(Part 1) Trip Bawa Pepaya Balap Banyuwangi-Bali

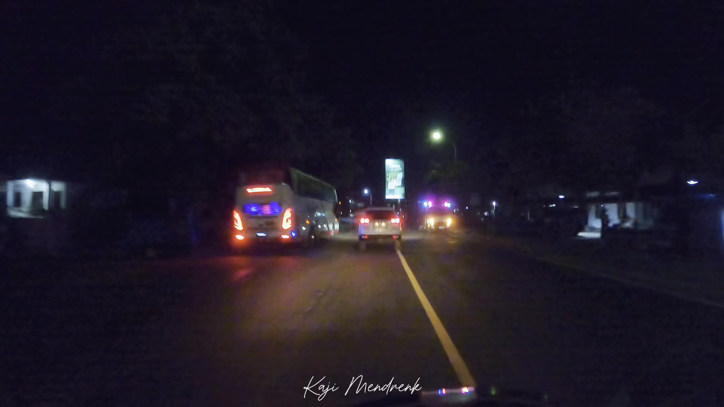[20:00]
Ambulans guys. Tapi dia gak membunyikan sirine. Hanya nyalakan lampu.